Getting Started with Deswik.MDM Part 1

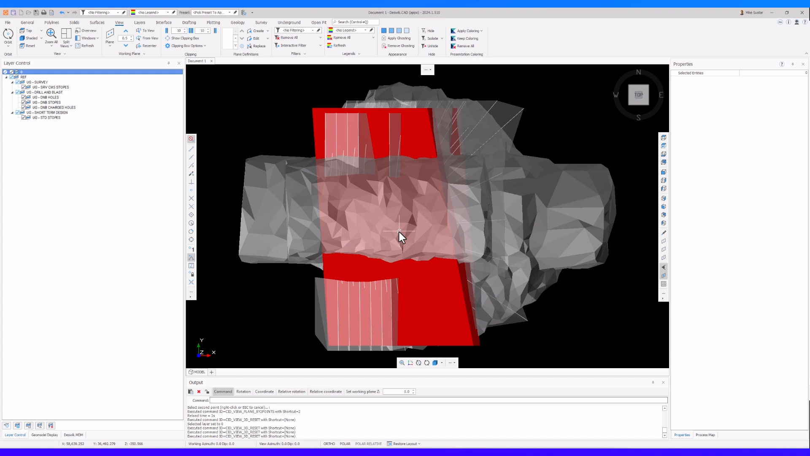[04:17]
Again, I can go ahead and rotate around. But more specifically here, if I click on one of these stope shapes, each one of them specifically will have that stope name that I've leveraged in this example. Now, this is great,
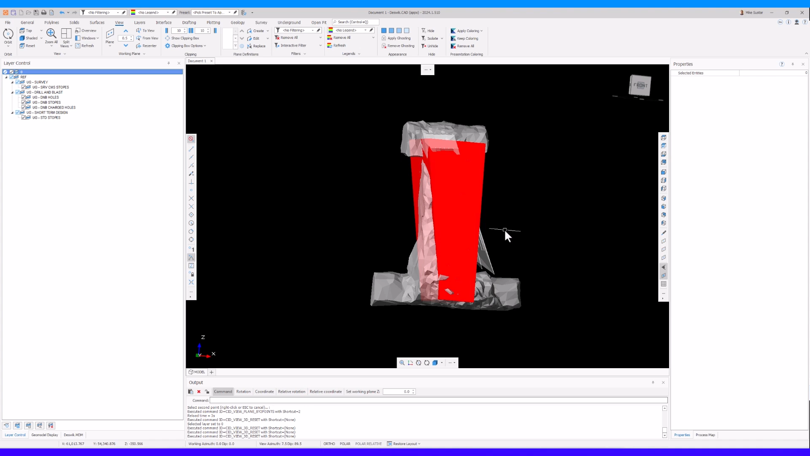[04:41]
but maybe I also want to bring in data above me, below me, any data that may be interacting with this stope shape of interest, potentially causing some overbreak and underbreak. So we'll do a visual reconciliation here. I'm going to go back into my plan view area. And within my plan view screen here, I have a couple additional options. So I'm going to turn off these categories of interest. And as I do so, I'm now going to say what development solids are below and above me. So I'll go to development solids here. And then within this development solids screen,
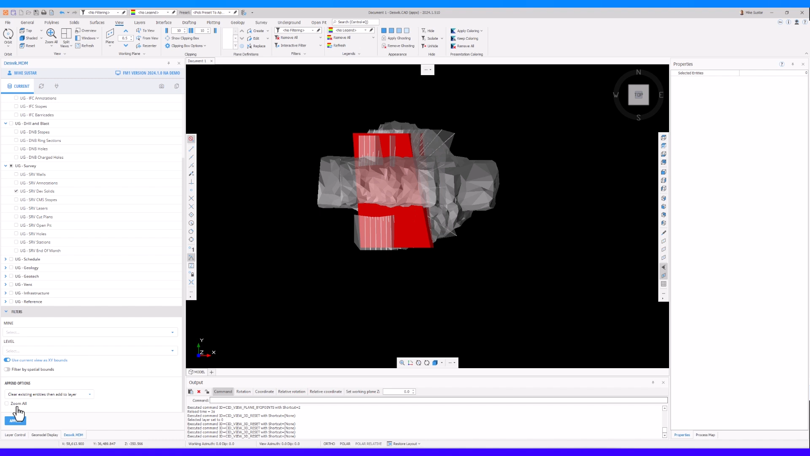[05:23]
I have this opportunity not to choose mine and level, but to use my current view x, y bounds. So if I do that here, notice my x bounds and my y bounds. And I'm going to turn off the zoom all, but now I will hit Append.
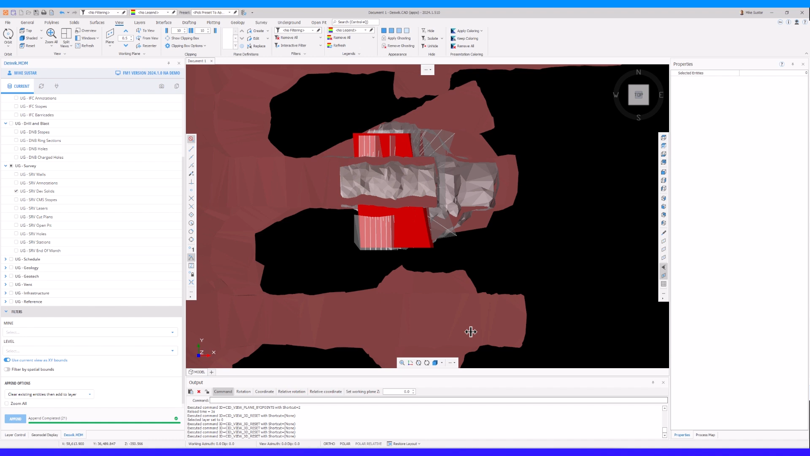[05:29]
At this point now, it's going to bring in any development solids that were within my view. It never does crop that information.